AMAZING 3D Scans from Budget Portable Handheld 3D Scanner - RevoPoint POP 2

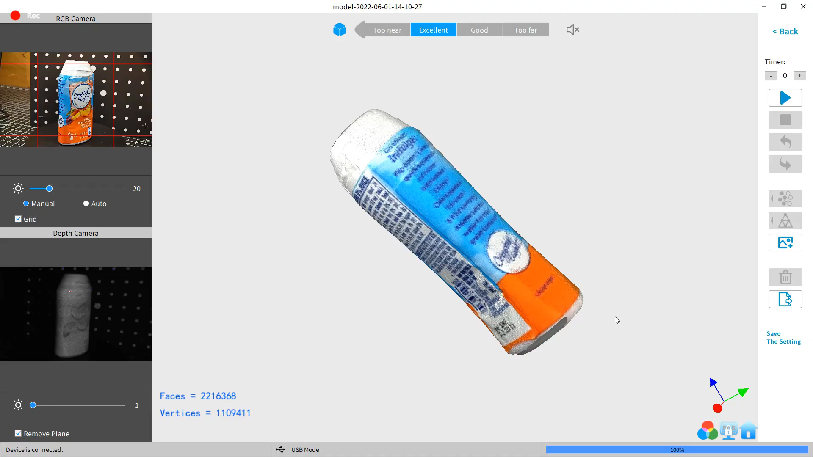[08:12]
So as you can see, this came out all right.
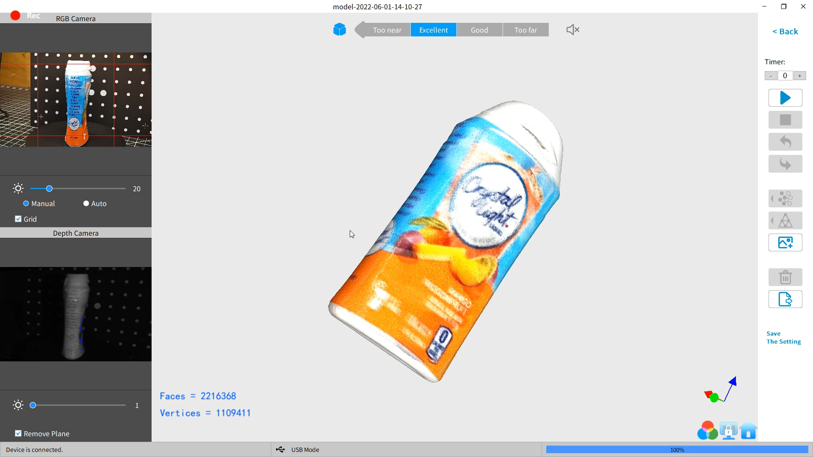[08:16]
It's a little blurry, and if I put more effort into doing this, it'd probably be a little bit better, and it wouldn't have a hole at the bottom of it.
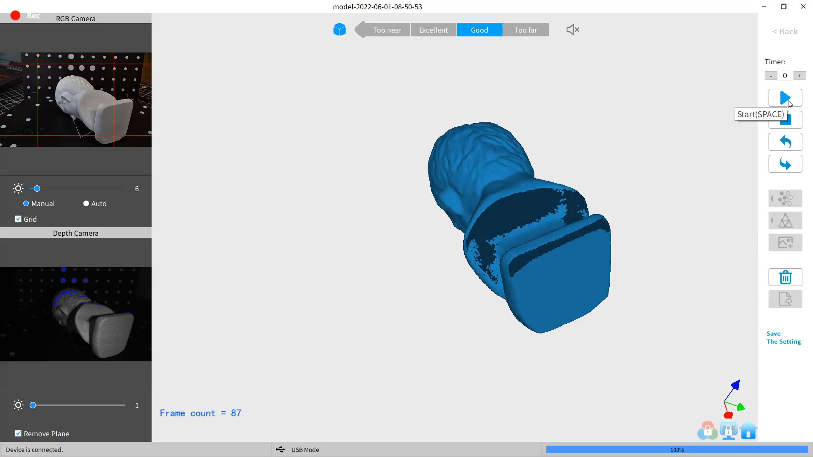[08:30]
and it has a lot of features that are very helpful or just make things a lot quicker,
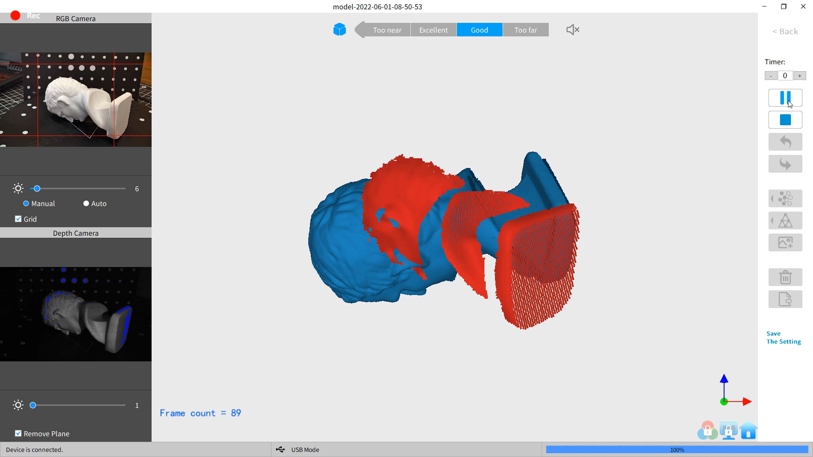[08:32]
like how it automatically aligns everything for you, and it does a pretty good job at it.
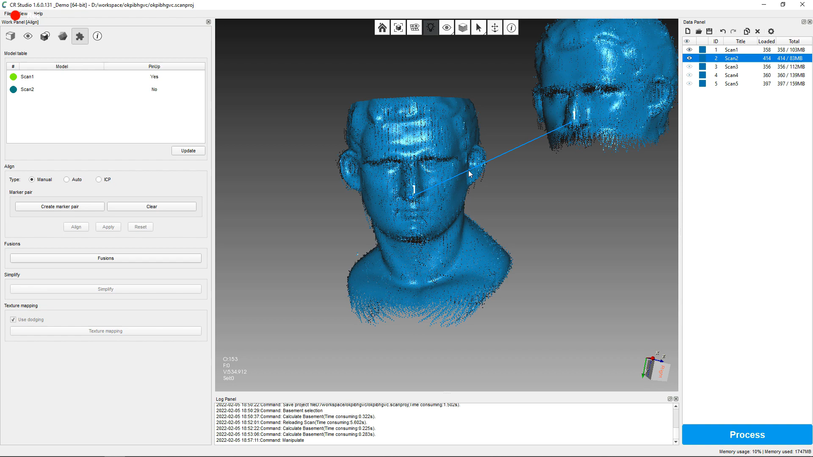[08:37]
And if you've seen my video on the CR Lizard from Creality, it had the hardest time aligning stuff after the fact,
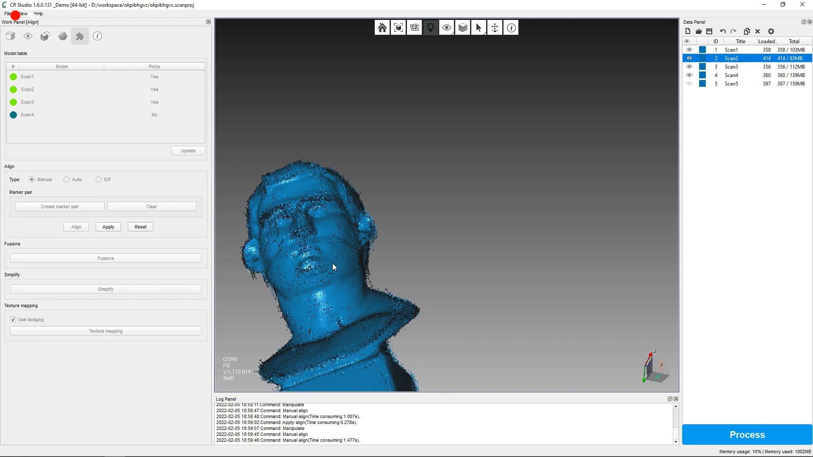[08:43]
and you pretty much had to manually do it. It's also really nice that you can use this in a mobile setup with a phone to scan things if you needed to, or hook it up to your laptop.